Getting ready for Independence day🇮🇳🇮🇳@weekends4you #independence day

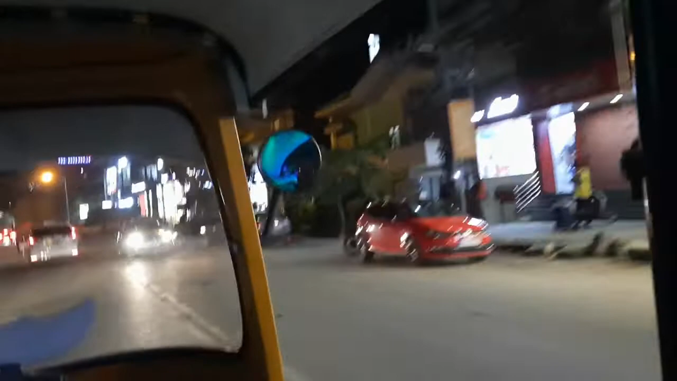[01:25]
शाम के वक्त लाइट वगैरह जला रहता है तो बहुत सुंदर दिखने में लगता है,